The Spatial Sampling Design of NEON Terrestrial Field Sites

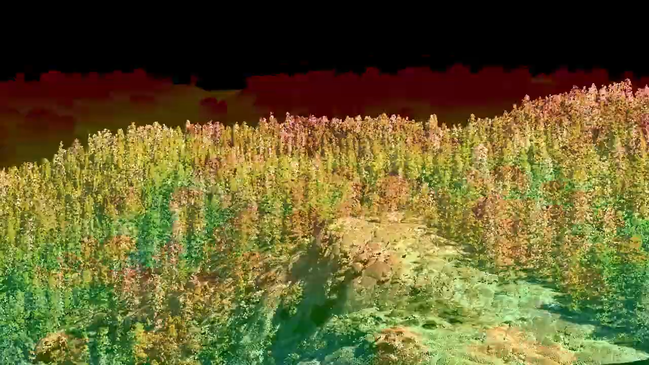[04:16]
NEON scientists map the land surface of each field site, providing information about vegetation composition, chemistry, and structure.